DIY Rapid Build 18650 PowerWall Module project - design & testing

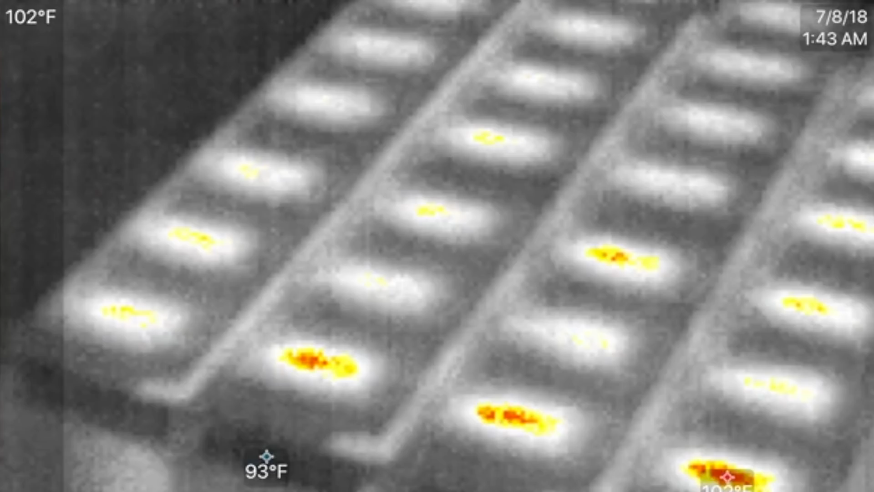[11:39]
That's what we're loading up this battery with
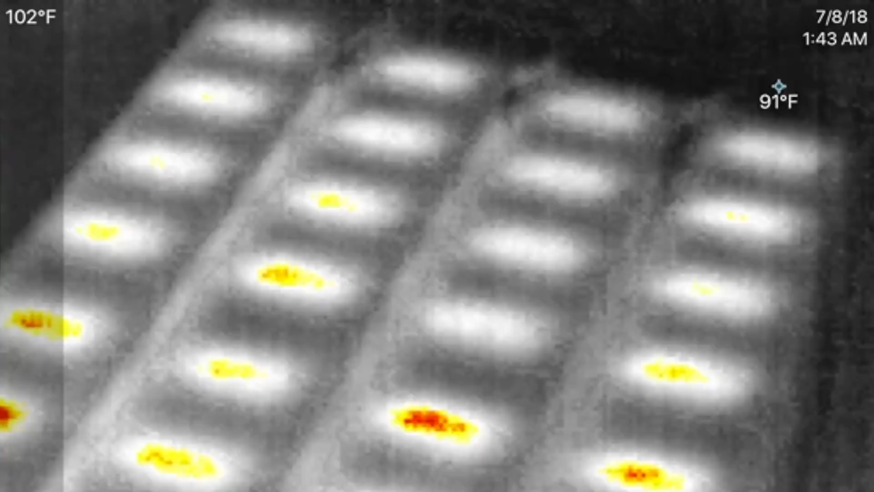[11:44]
The cells are sagging a bit 3.5 so they're around 3.5 right now All right, let's see here.
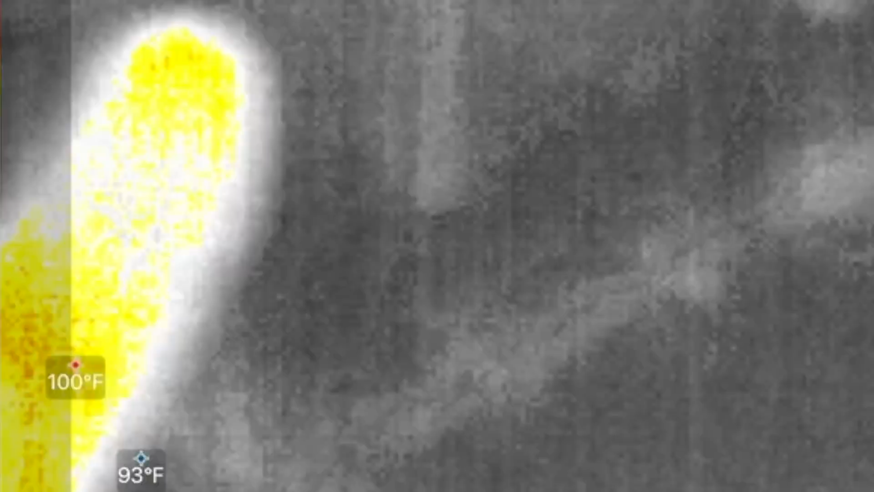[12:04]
On screen: min 93°F
So the fuse is right here with my fingers at that's not hot at all
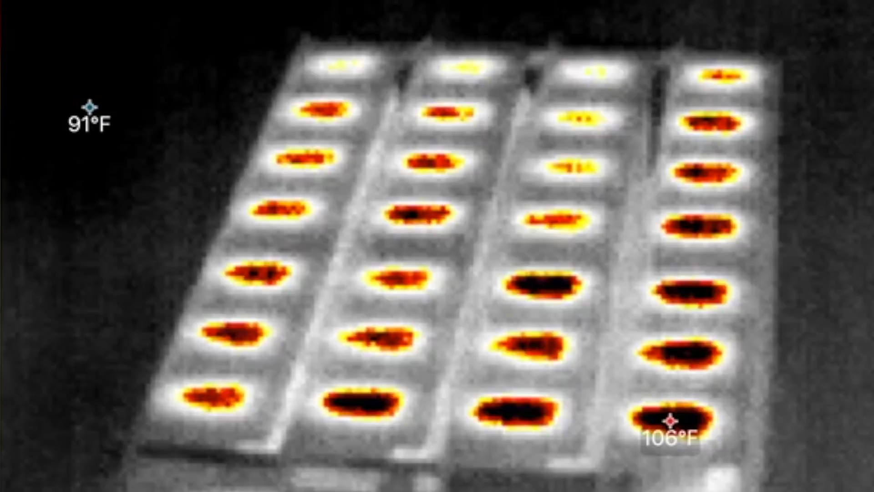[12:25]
Okay, so those are 106 108 so this is 10 degrees above ambient
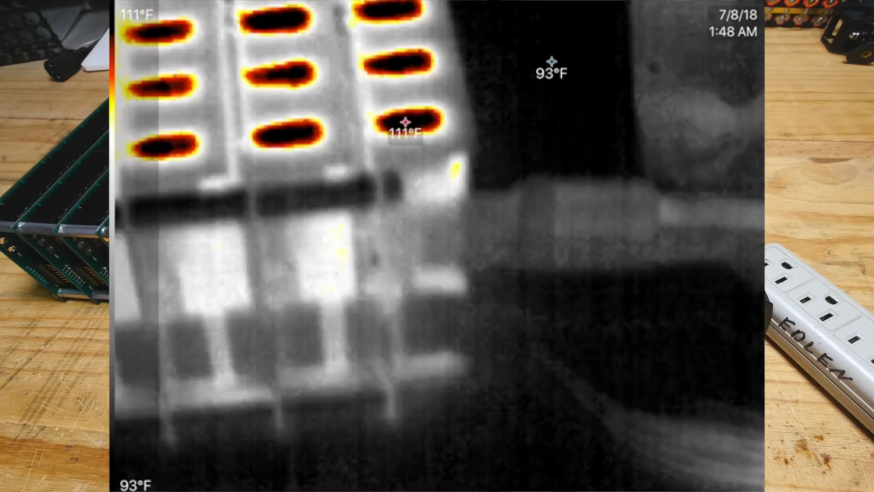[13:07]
On screen: scale top 111°F, scale bottom 93°F
You wouldn't want to go much more than this anyways 122
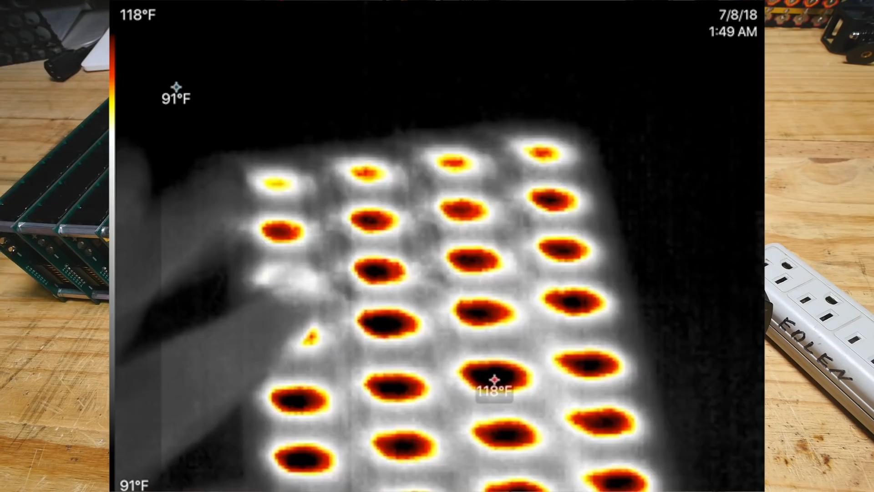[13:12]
On screen: scale top 118°F, scale bottom 91°F
Fahrenheit How many amps is that?
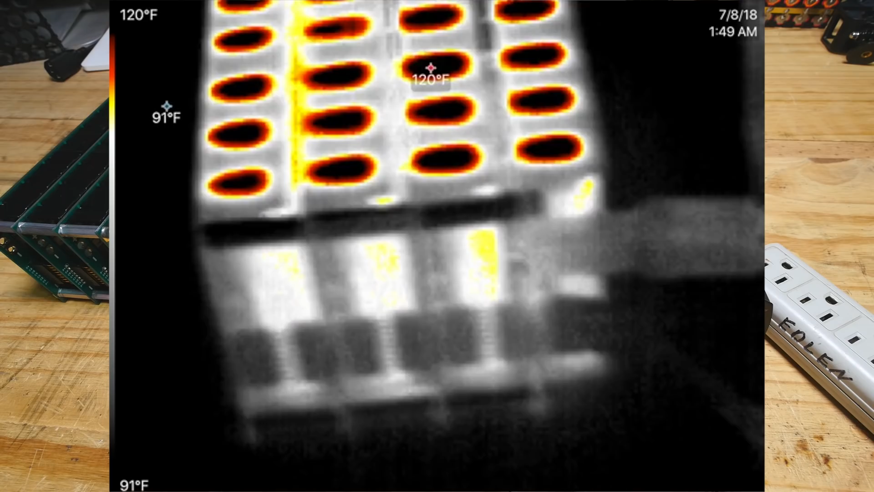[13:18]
On screen: scale top 120°F, scale bottom 91°F
So that's 18 amps
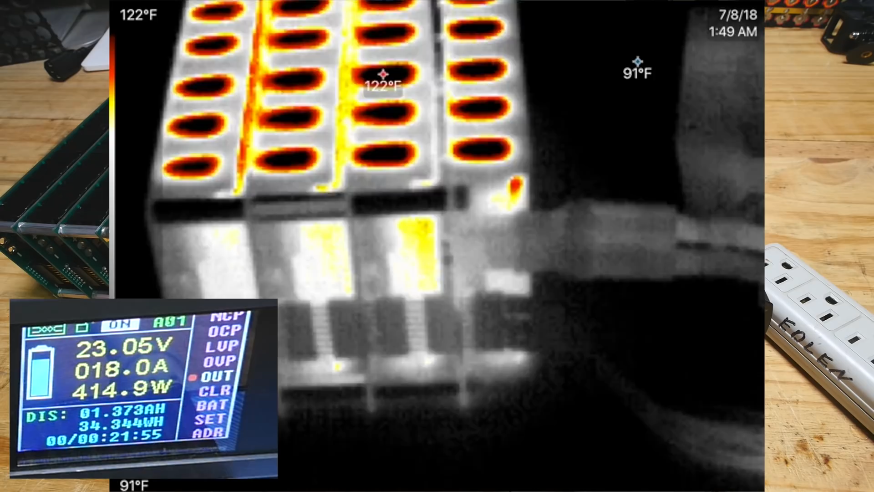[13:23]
On screen: min 91°F, scale top 122°F, scale bottom 91°F
Uh nine amps, right so
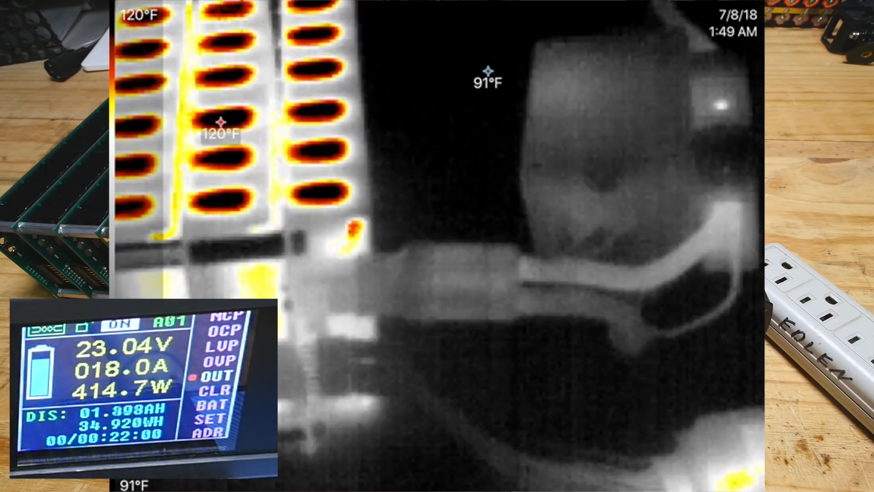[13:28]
Nine four and a half what
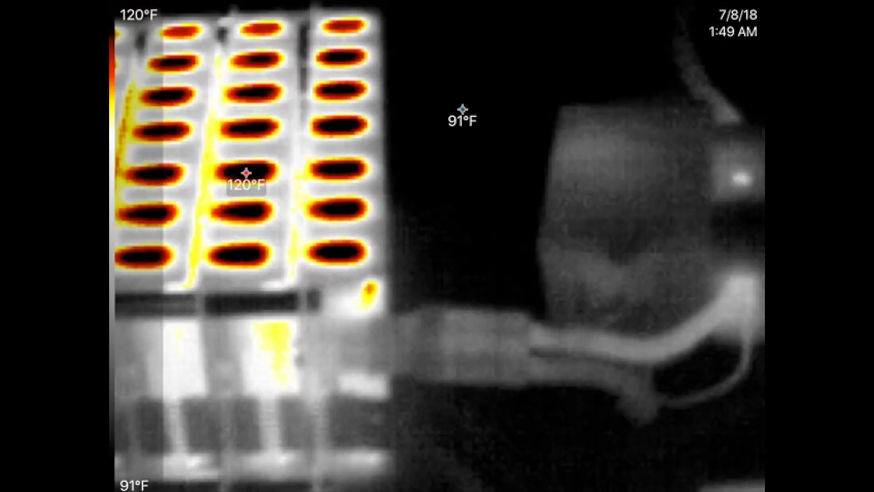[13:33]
On screen: scale top 120°F, scale bottom 91°F
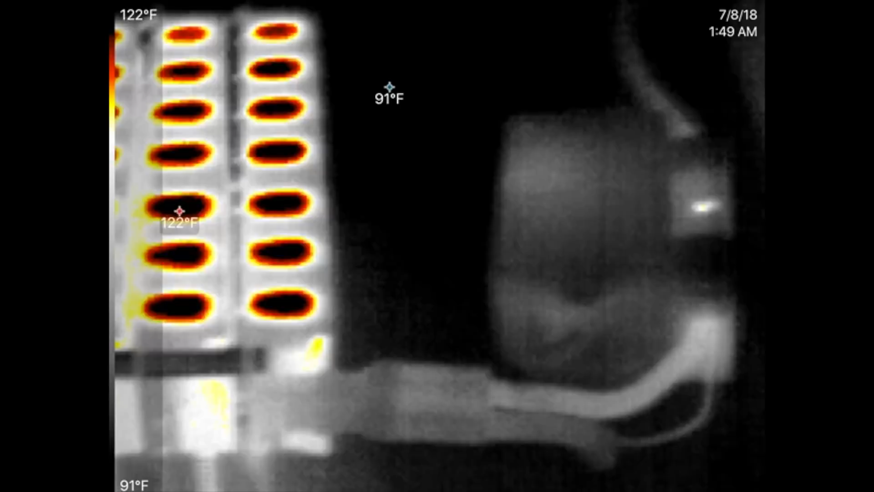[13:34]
On screen: max 122°F, min 91°F, scale top 122°F, scale bottom 91°F
So each one of these contacts right here right now it's seen uh,
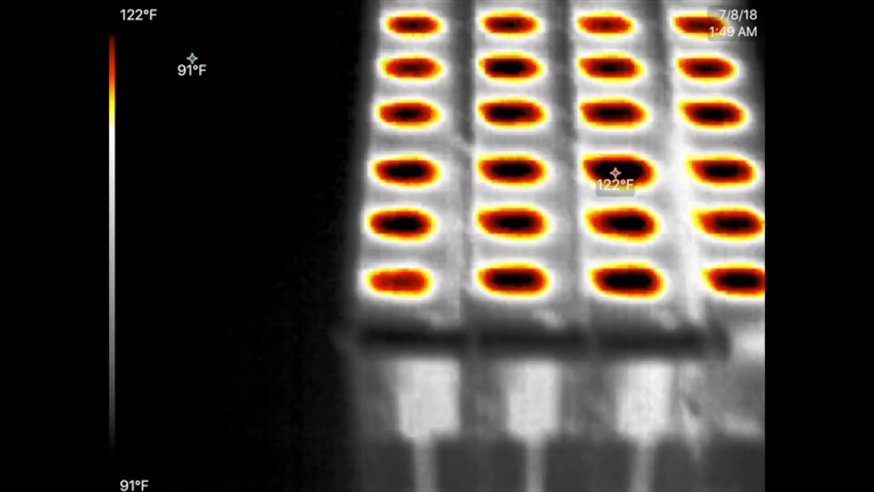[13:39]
On screen: scale top 122°F, scale bottom 91°F
it's 18 amps to the total the packs of each Each one of these contacts should be seen about four and a half amps less than five amps
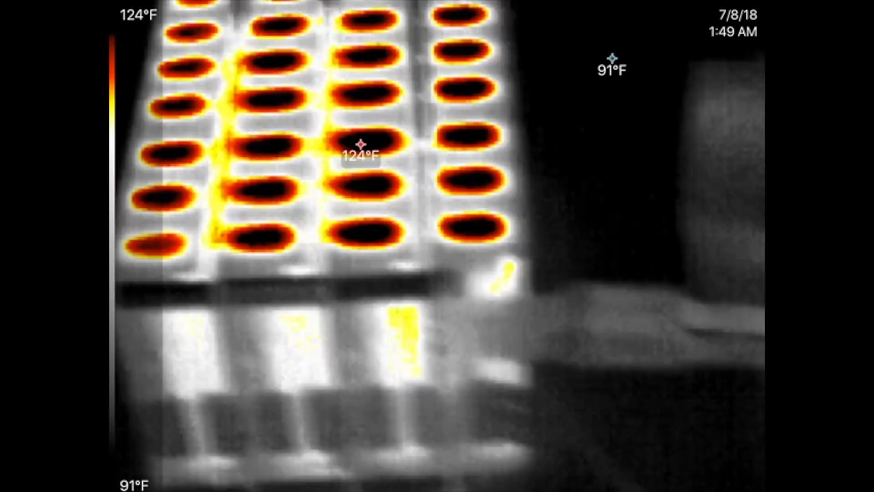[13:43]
On screen: scale top 124°F, scale bottom 91°F
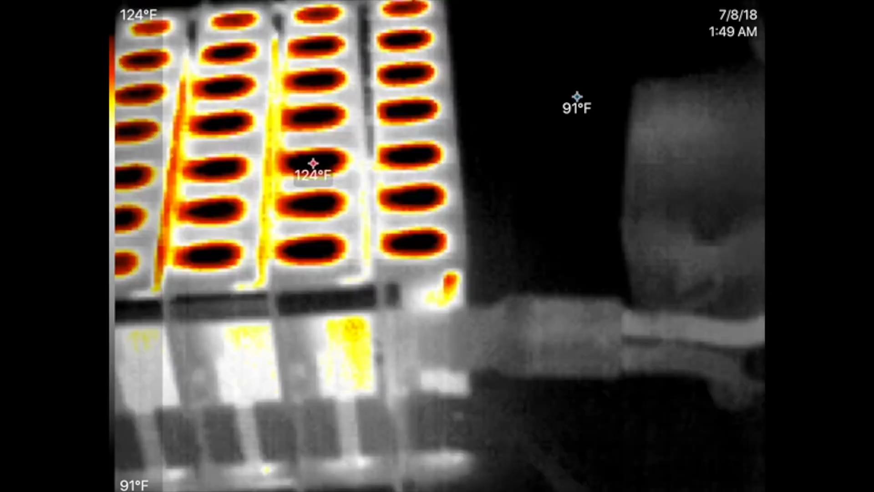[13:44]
On screen: scale top 124°F, scale bottom 91°F
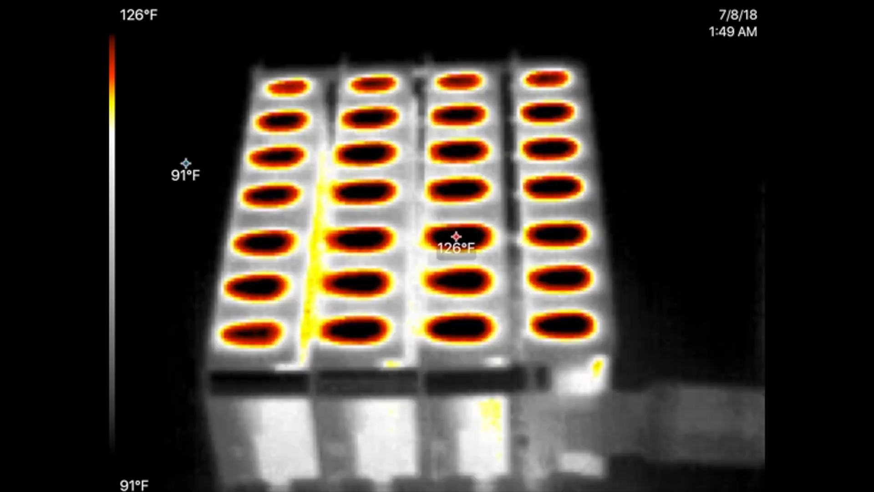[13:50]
On screen: max 126°F, scale top 126°F, scale bottom 91°F
And the temperature is getting up to 126 Now where it's safe Um For that plastic right Before it starts like melting and stuff.